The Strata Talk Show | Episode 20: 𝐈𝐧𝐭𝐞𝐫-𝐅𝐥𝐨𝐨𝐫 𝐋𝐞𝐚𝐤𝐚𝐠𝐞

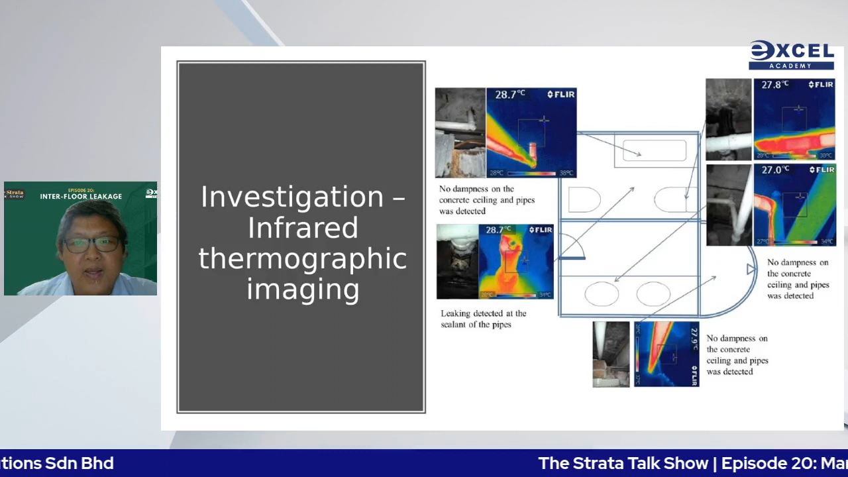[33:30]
and uh if i can pour in red hot water into the drain pipe i
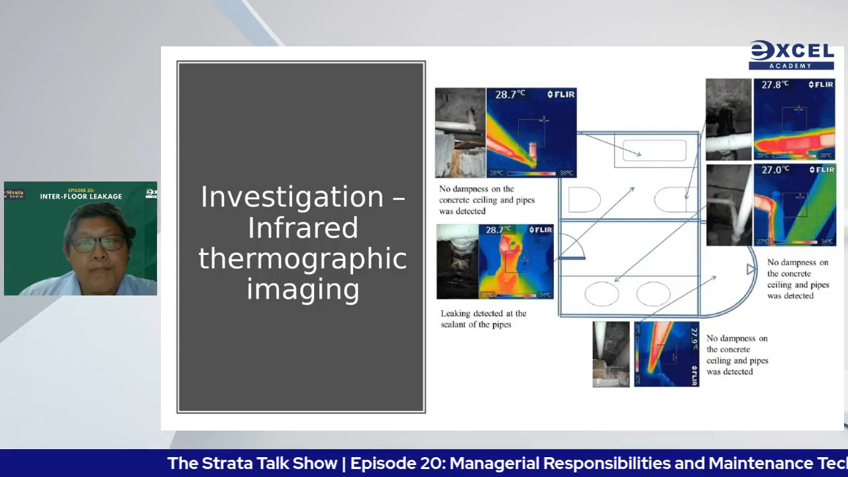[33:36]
can detect it so easily with infrared imaging okay next slide
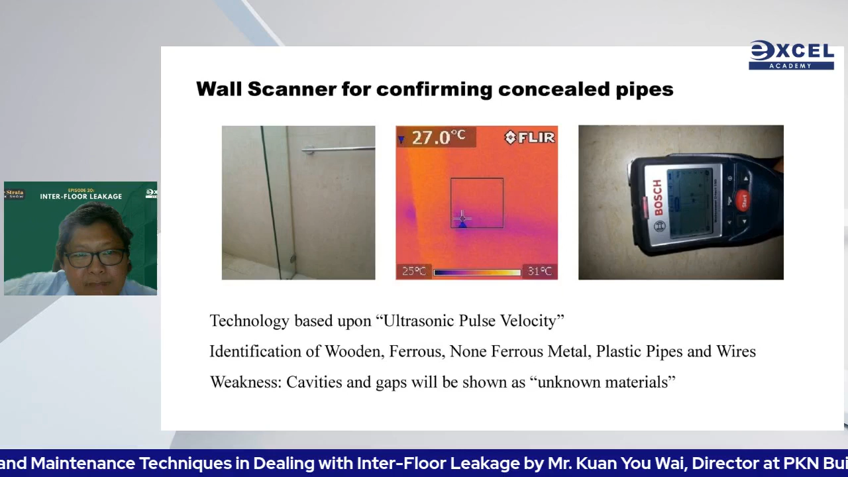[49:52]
On screen: spot 27.0°C, scale top 31°C, scale bottom 25°C
i'm sorry running sound too much okay this side this is another toilet i have cooled down the pipe and i use
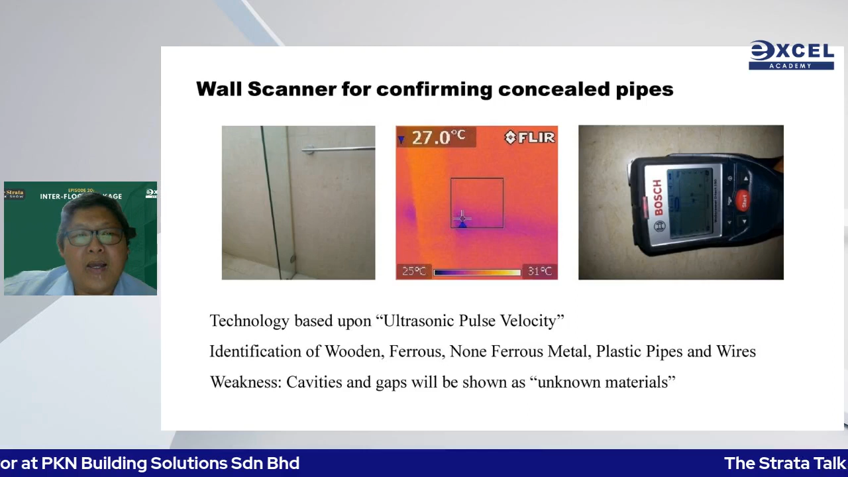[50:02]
On screen: spot 27.0°C, scale top 31°C, scale bottom 25°C
wall scanner to confirm yes there is a pipe and if the pipe is leaking you can see a big patch of blue color and
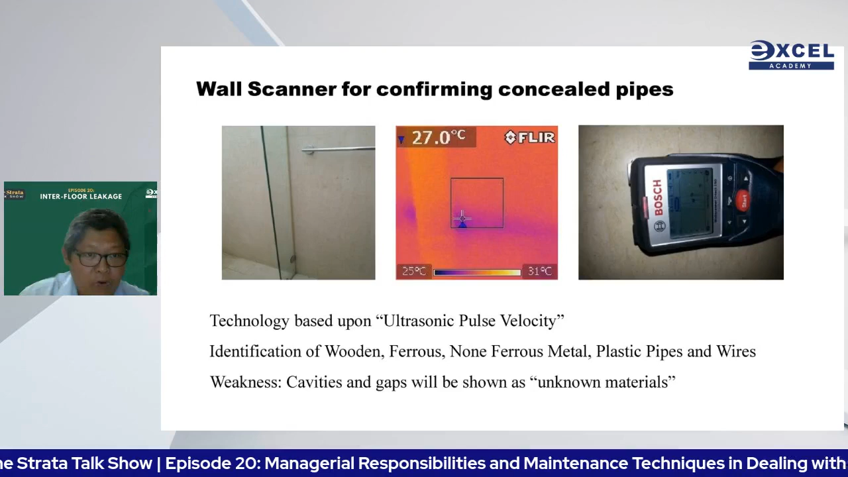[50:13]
On screen: spot 27.0°C, scale top 31°C, scale bottom 25°C
it's where your plumber should hack and rectify the pipe okay next slide please
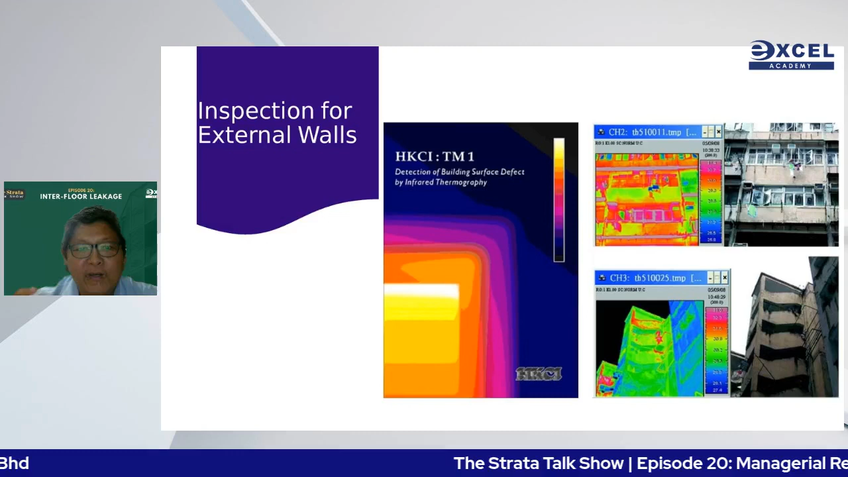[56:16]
hk setting is one of the standard used uh by adopting the technology of
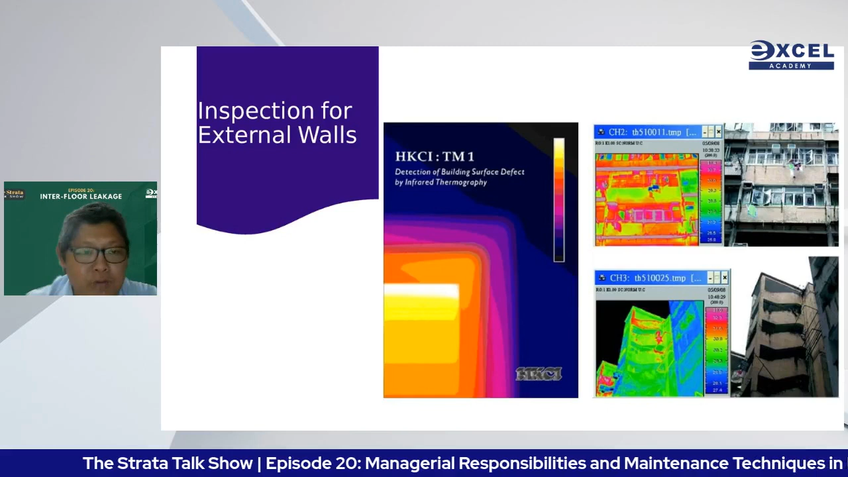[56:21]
infrared imaging to detect dampness and crack
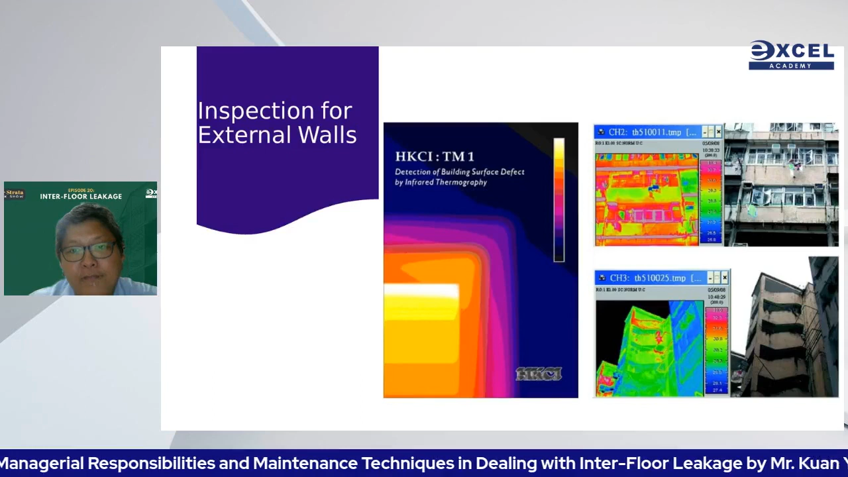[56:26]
surfaces with infrared is very convenient and very uh efficient
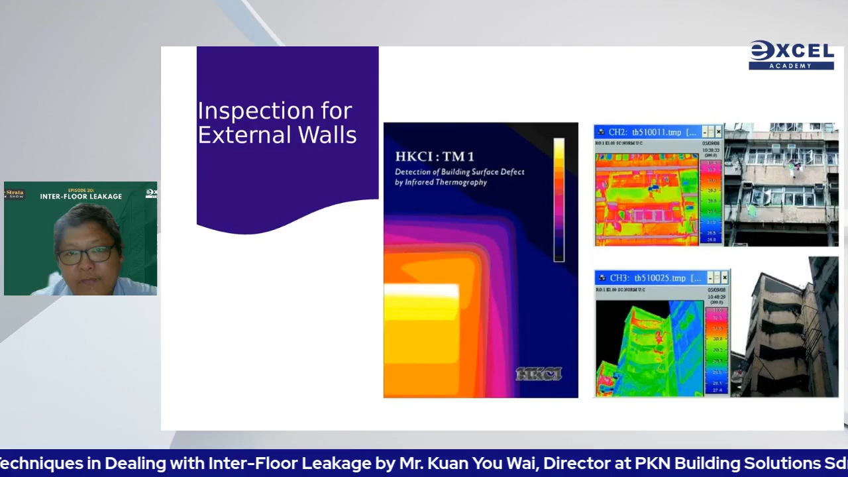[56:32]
and very accurate as well next slide please
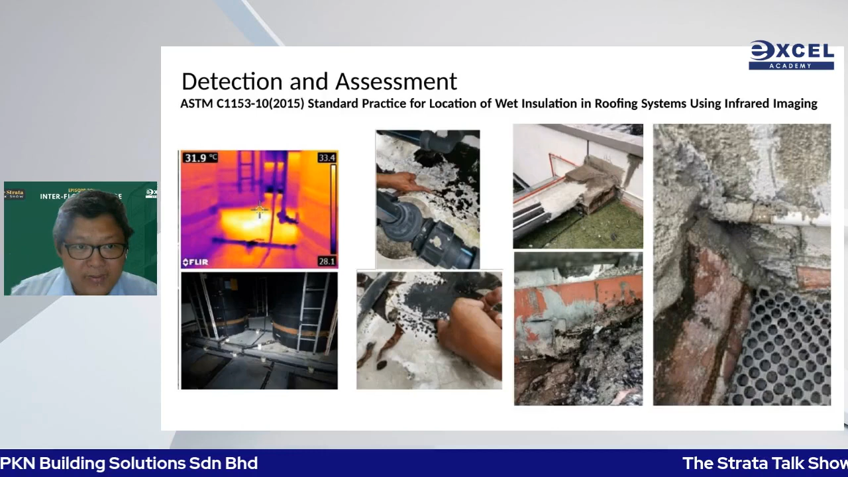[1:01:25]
On screen: spot 31.9°C
it becomes hotter simply because water can retain the heat longer you know as compared to dry concrete so at night 8 pm based on stmc 1153 we do infrared
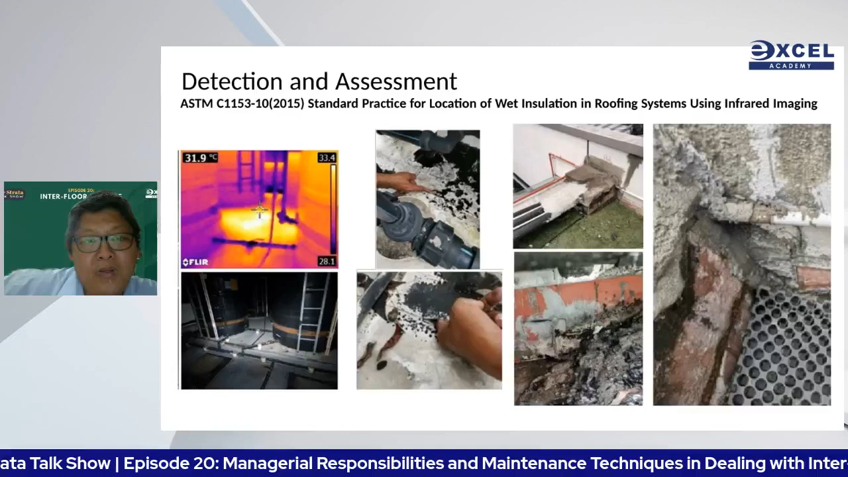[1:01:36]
On screen: spot 31.9°C
imaging uh to detect the water pocket and to confirm it with
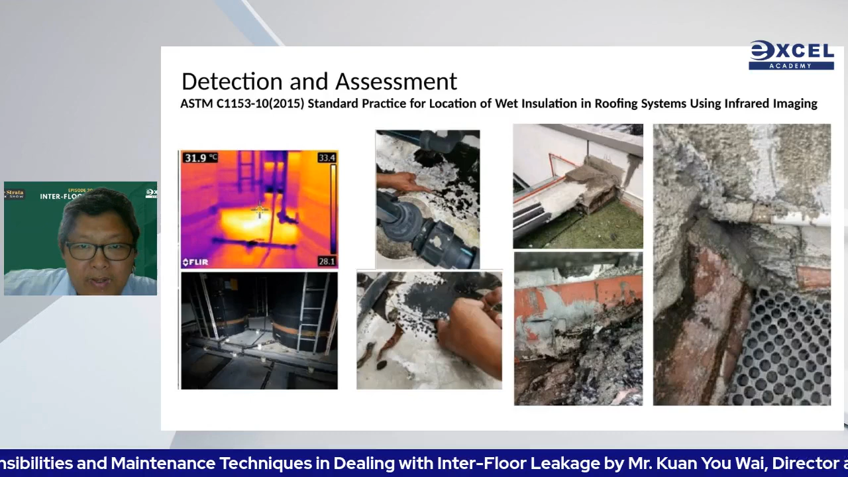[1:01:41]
On screen: spot 31.9°C
this type of a capacitor type of uh moisture meter that